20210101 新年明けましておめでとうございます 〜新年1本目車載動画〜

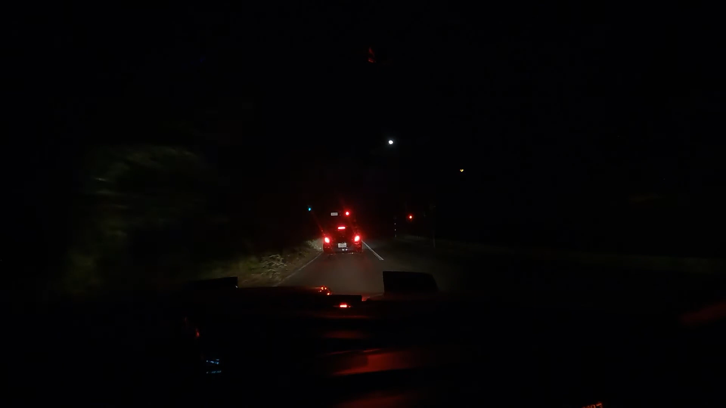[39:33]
満月が綺麗ですねー、多分GoProで映ってる、あの上のところにある、まあ多分白い、多分GoProだと多分白い点しかなってないと思うけど白い点は、えーっと、満月です、はいしかし、ほんと寒いですねーエアコンなしでここまで走ってきましたけど